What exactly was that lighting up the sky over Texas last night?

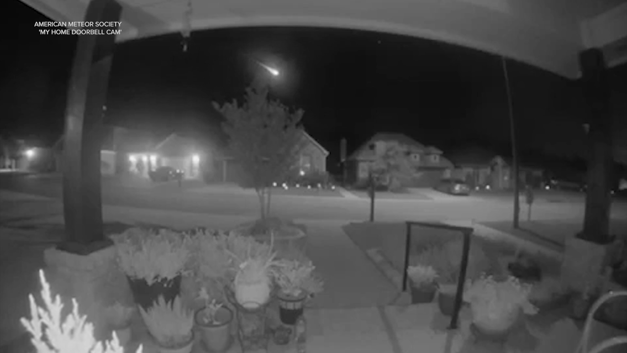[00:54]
Here are several different looks at the suspected meteor as it burned up while entering the atmosphere. This video captured on a doorbell camera in College Station. You can see the fireball in the center of your screen there, and here's a great shot from outside San Antonio. This clip showing the fireball streaking into frame and really lighting up the sky. This next clip is right here from the Houston area. A driver captured the fireball in the Missouri City area late last night on his vehicle's dash cam.
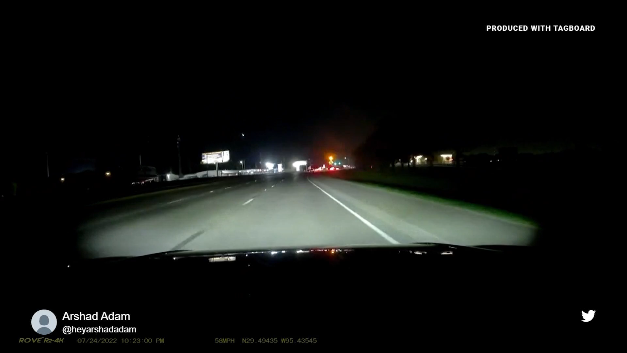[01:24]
So did you see the fireball? Maybe your surveillance cameras caught it on video.